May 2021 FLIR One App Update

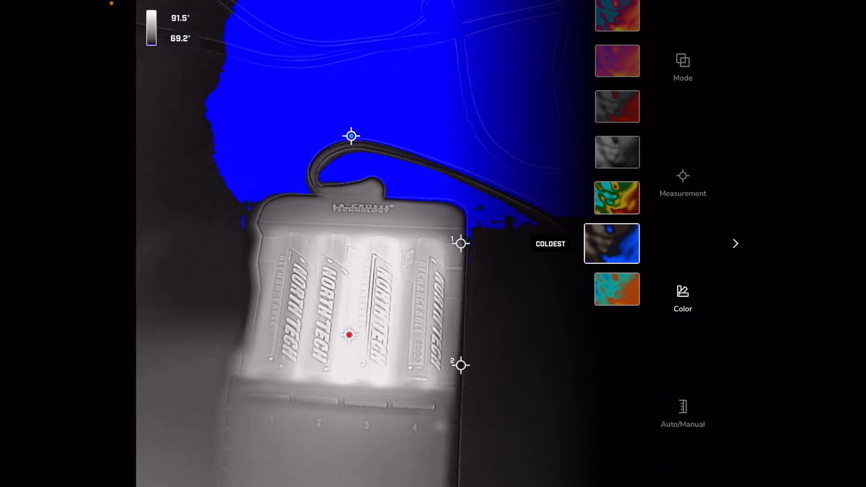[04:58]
and arctic so let me go back to iron here
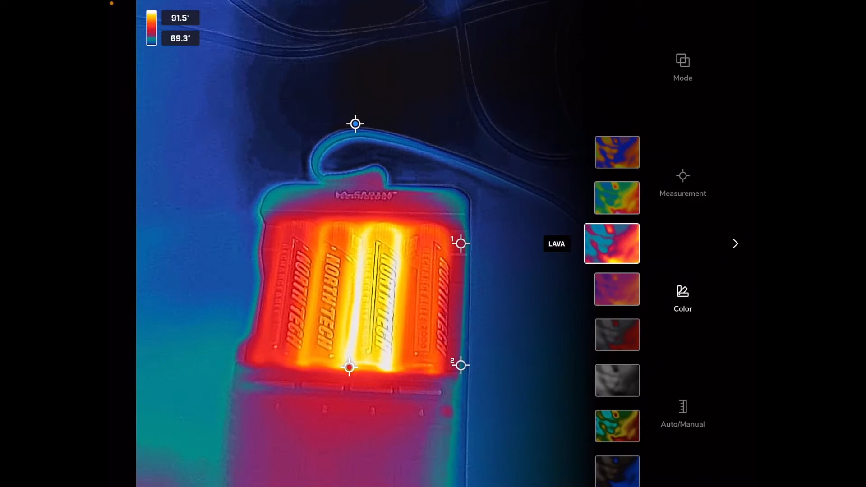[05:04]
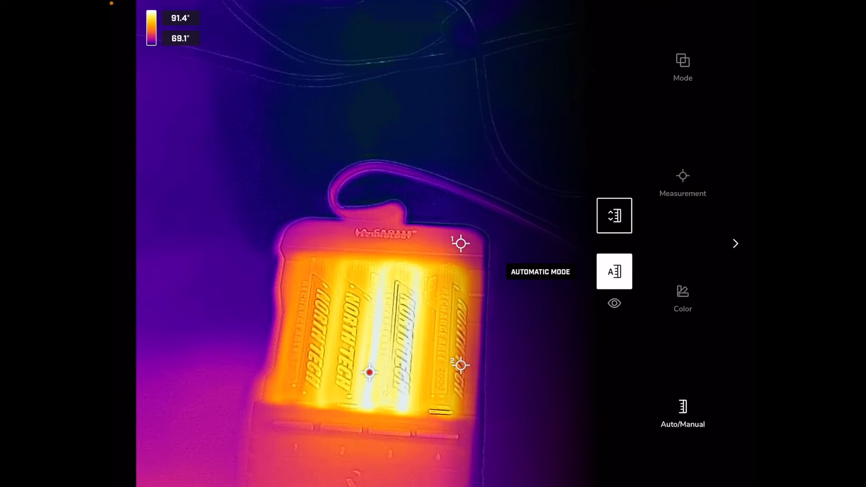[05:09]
the bottom we have automatic and manual so we're on automatic mode i'll hit manual so now i can tap on the side and i can change the mode
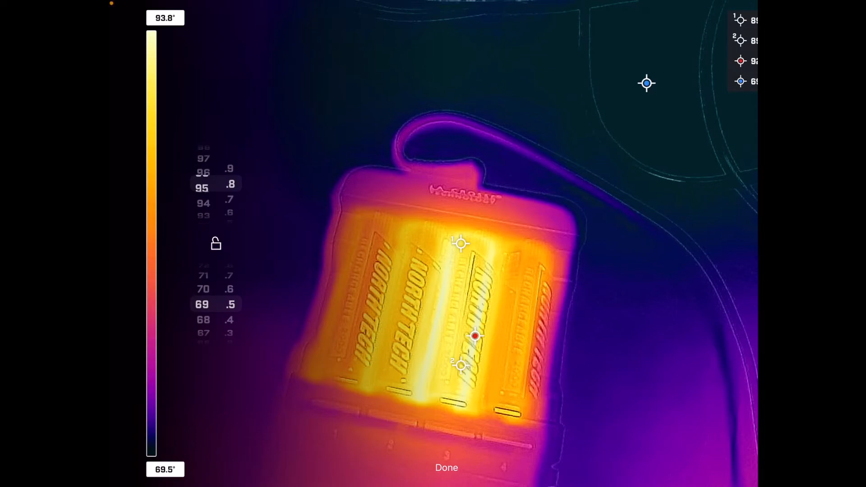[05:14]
so let's turn the top end to
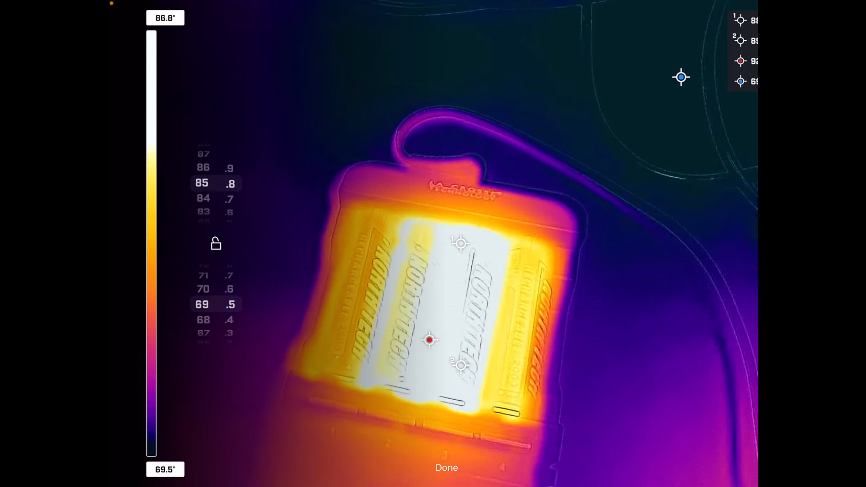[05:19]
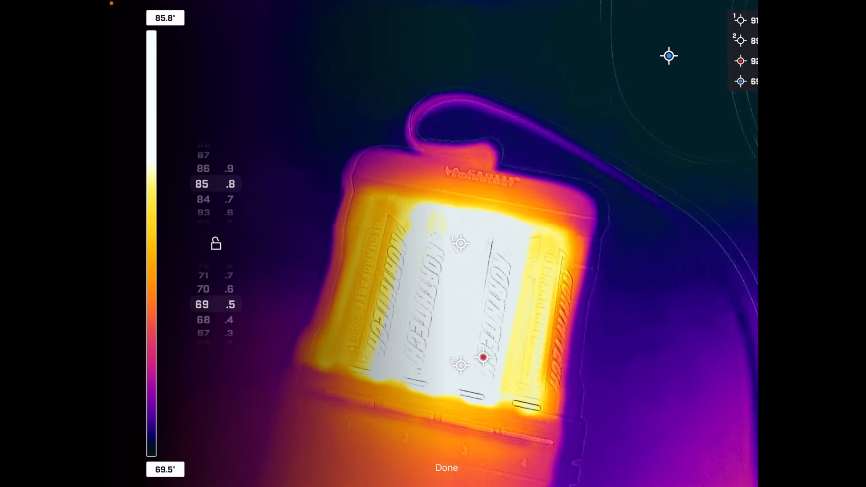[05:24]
i don't know 85 and the bottom we can turn to 60 and then we can lock that so there we go
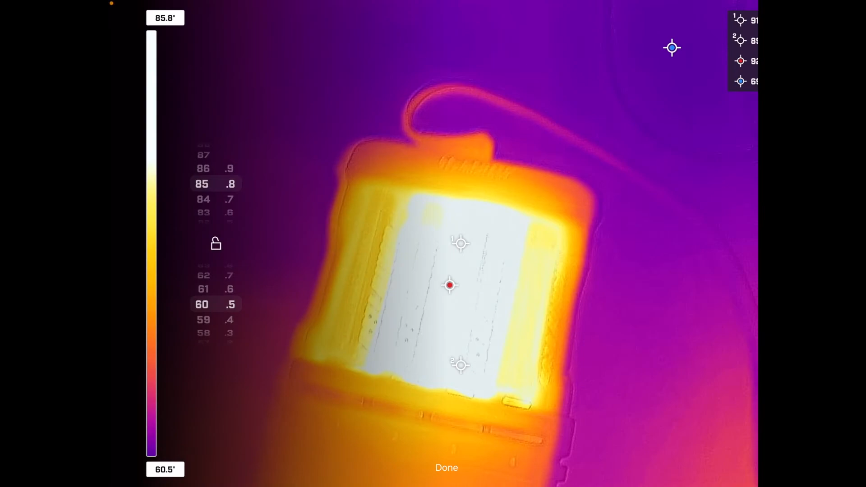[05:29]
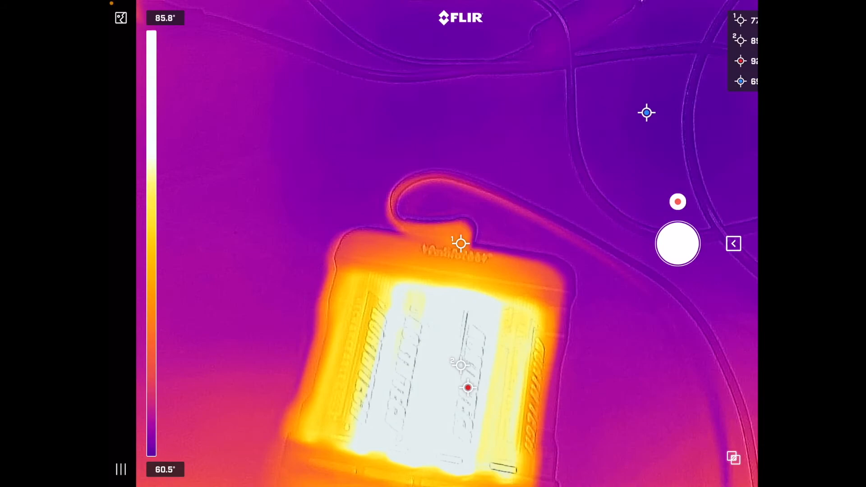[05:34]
so if we want to change back we can go back into auto manual go back to
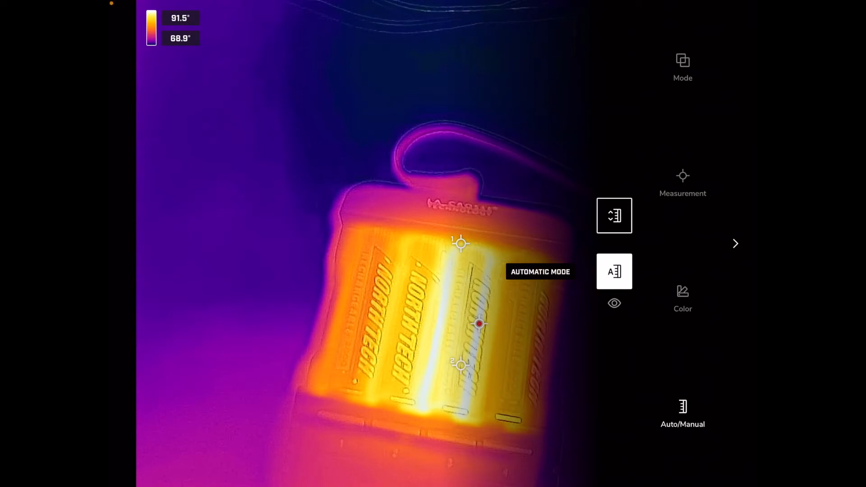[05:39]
manual or automatic and we're back in auto mode so let's click on this little icon on the bottom right and
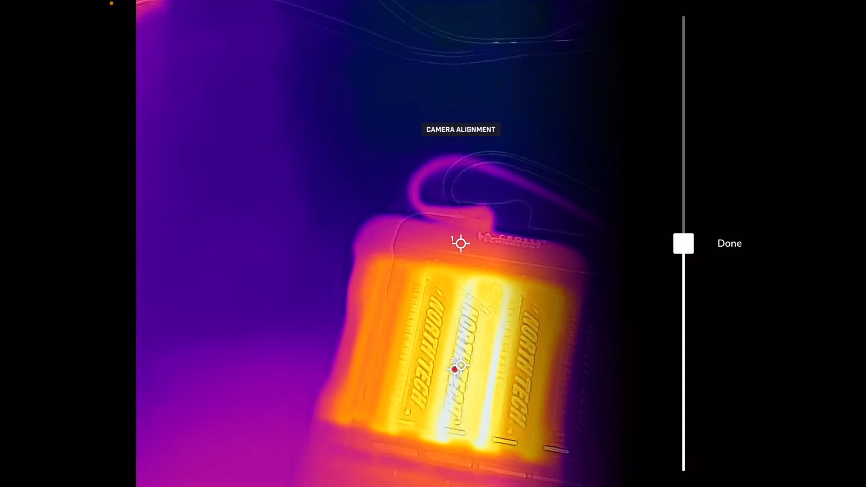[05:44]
this is our camera alignment so you can see the optical camera and the thermal camera are not lined up quite right so i can drag this until they're lined up now i'm
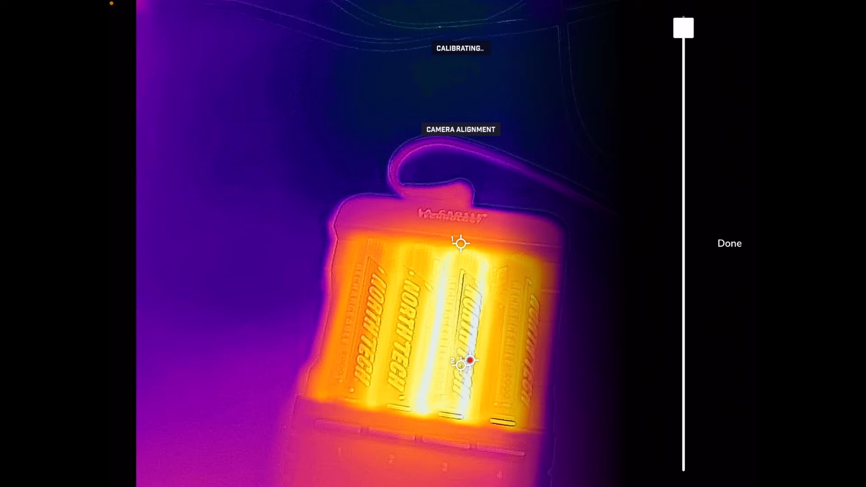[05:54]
in very close range and it doesn't work perfect in close range it works better when you're i think a meter away or something i can make this more extreme too there we go so i just want to do this quick overview of the app so my thoughts on it so far i'm still getting used to it i haven't used the other app for a long time because i'm new to thermal cameras i do like this better i think it's easier because i don't have the smallest fingers especially on my phone which is an iphone se it's a small phone it was hard to tap on things at times so like if i wanted to adjust